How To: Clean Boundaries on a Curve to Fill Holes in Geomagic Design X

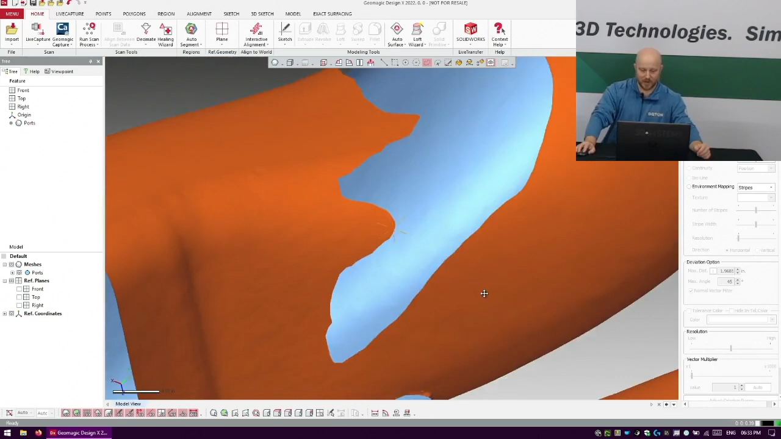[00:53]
So, like, granted, we can get a paintbrush and come back in here and, like, highlight this out.
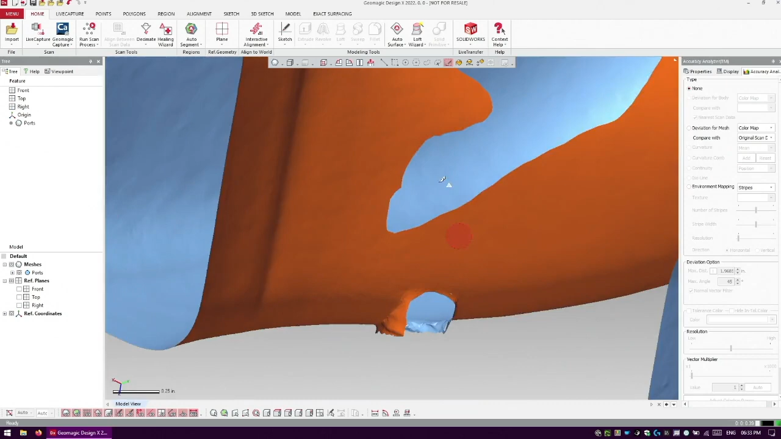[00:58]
So I can come in and, you know, use something like view clip here to, like, clip off the top of this.
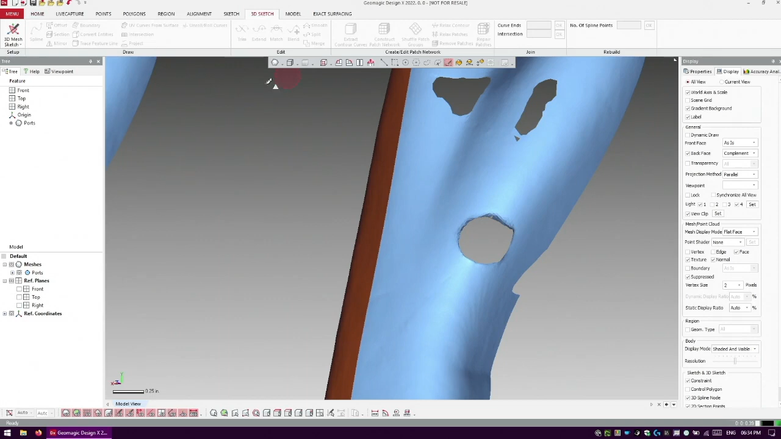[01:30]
So one of the things that I like to do is come into 3D Sketch and actually do, like, a spline sketch around what I want to clean up. So I'll come in and do a spline around the data.
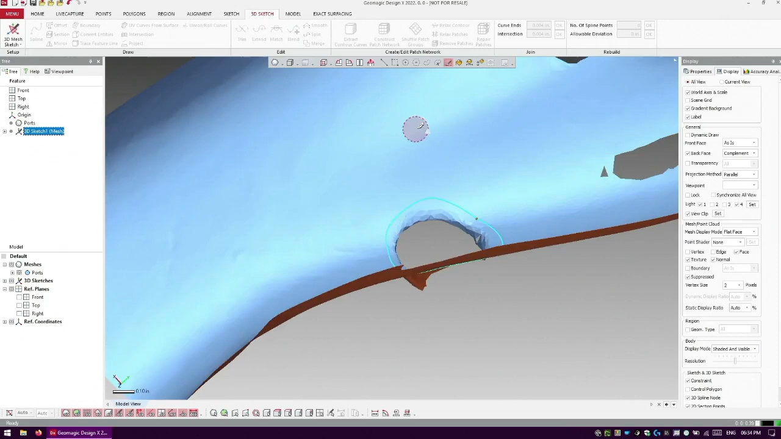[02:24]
You'll see there was a lot of nodes on there when we highlighted it. Okay. This is what we also use for creating, like, patch boundaries and stuff like that. But we're going to come in here, polygons now, and I'm going to come to the trim tool. And, of course, we could have always did by, like, custom path and, like, curved around it and did some stuff. But what I like doing, that's just going to cut back the triangles again. So it's kind of just, like, using, it's a fancier way of using, like, a paintbrush. If I do by curve here and say, like, split folly faces or reorganize, I can come along, get this curve.
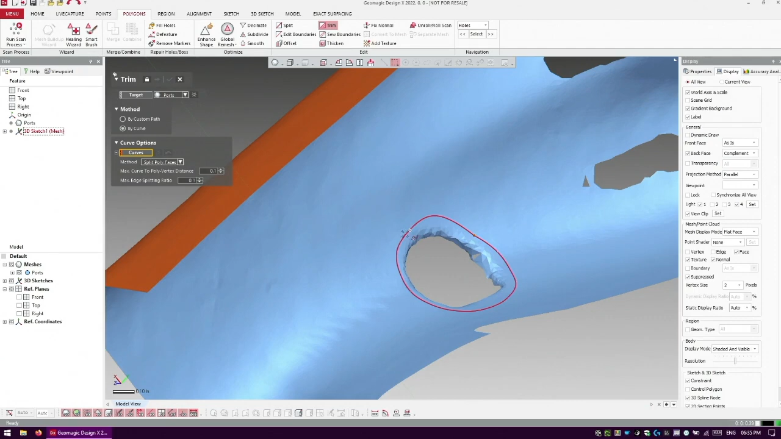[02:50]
Okay. Next, what it's actually going to do is, like, give me a nice pattern on all that stuff.
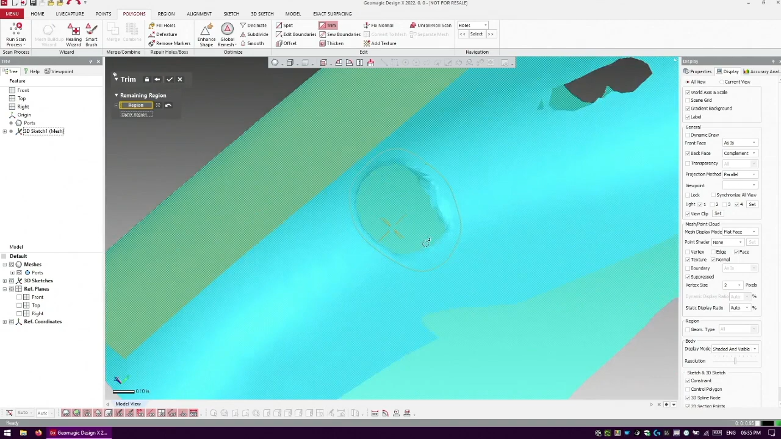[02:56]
I'm going to say, what do I want to keep? Okay.
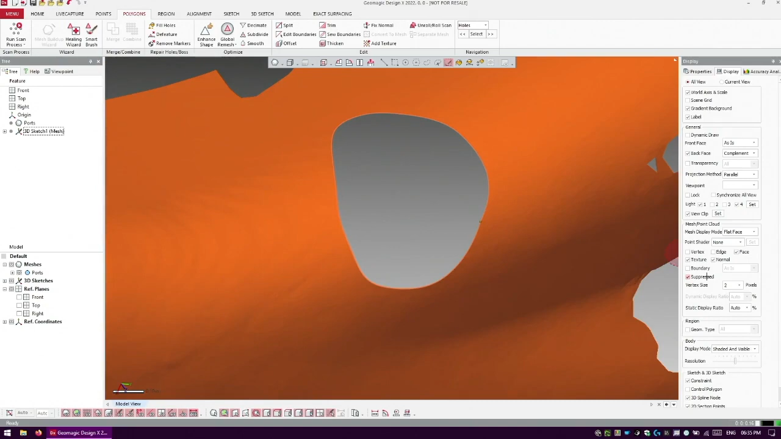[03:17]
And if we go in and look at triangle edges here, we can see that we, like, cut along all of them and have a nice clean edge.
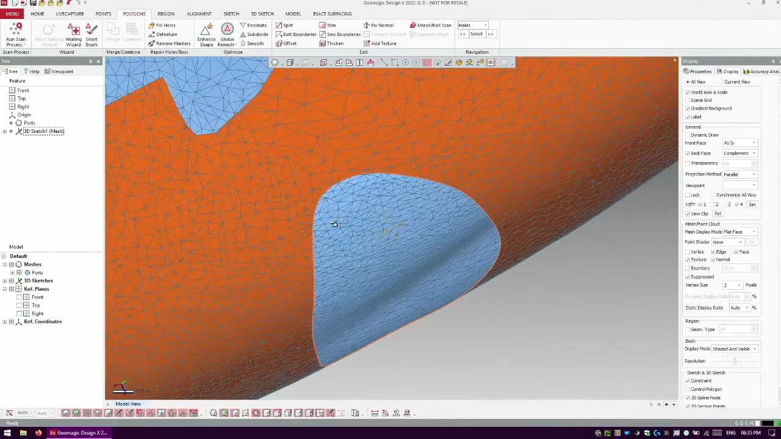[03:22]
So now we go into hole fill, we already have a nice smooth boundary. So we're going to have a nice smooth fill, really nice tangency.
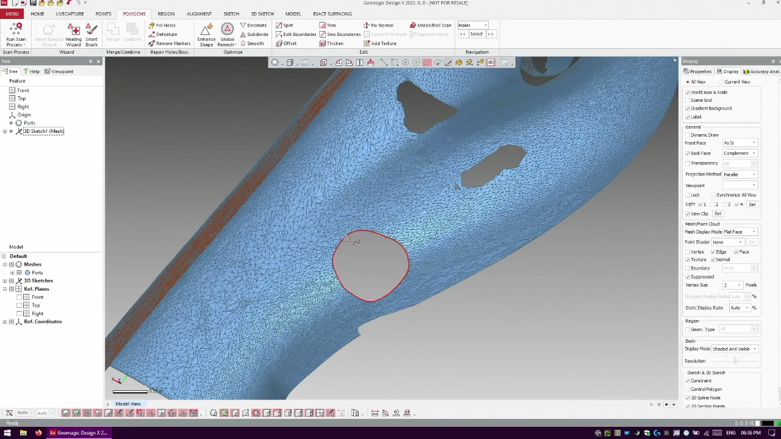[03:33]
It's going to give us a really clean, really clean fill. So it's going to seem like the hole was never there to begin with. But great way to patch stuff up. It does need a couple extra steps rather than just highlighting triangles out.
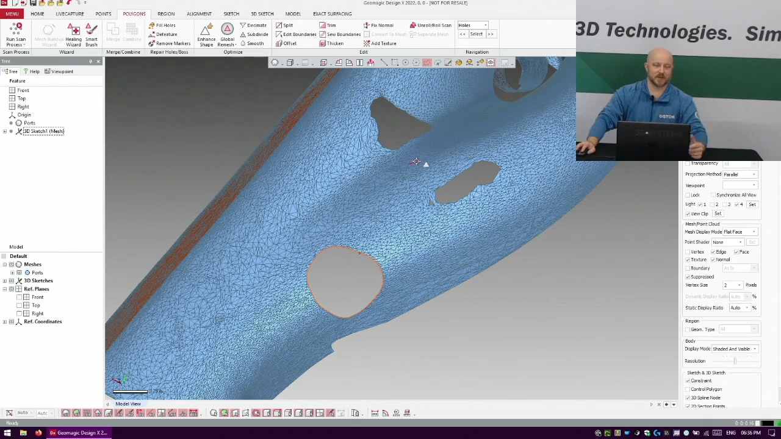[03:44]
But because of the cleaner boundaries, you're going to have a nicer fill with better curvature. So that's it. That's me, Adam, Online Resources. A little quick tip.